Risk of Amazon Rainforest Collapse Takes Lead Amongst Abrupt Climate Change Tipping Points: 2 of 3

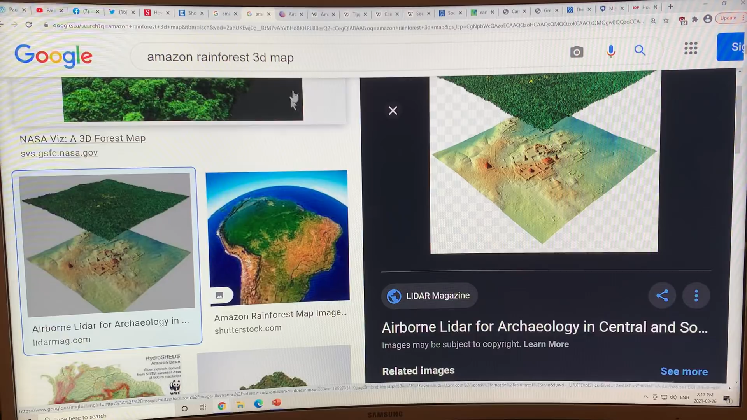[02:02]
So if you have a plane that is flying about a kilometer above the forest and you have a laser radar or lidar system on the plane, it can send out pulses of lasers and look at the short pulses and look at the reflected light. And there's the best incarnation of that technique uses a laser pulsing at 300 kilohertz.
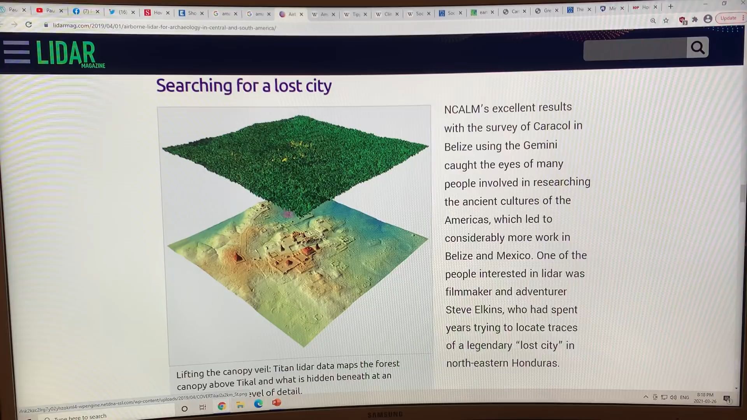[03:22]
then enough of the laser pulses get through to the ground and reflect back that you can create this map. And so this is what the forest looks like from a plane above. And the laser radar actually teased out this structure of this city of temples and pyramids, etc.
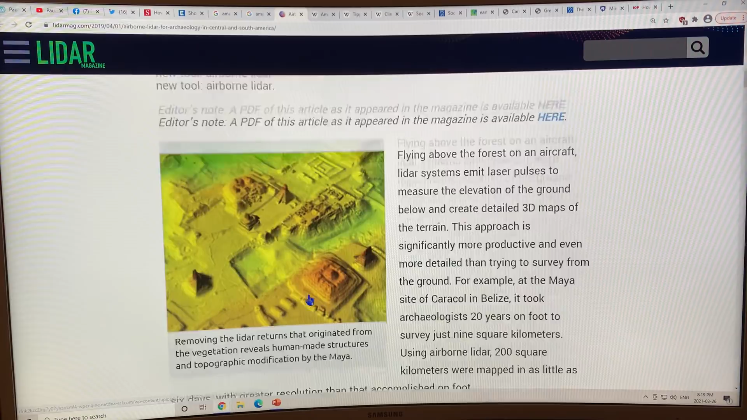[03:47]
So basically, you have an aircraft here.